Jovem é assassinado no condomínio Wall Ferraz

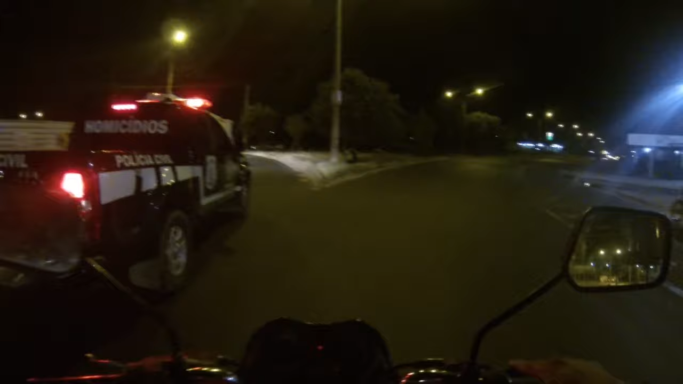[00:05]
O repórter 10 vai acompanhar a viatura da Delegacia de Homicídios, mais homicídios na zona sul de Terezina, na região do Tocas Neto, e o repórter 10 vai chegar no local.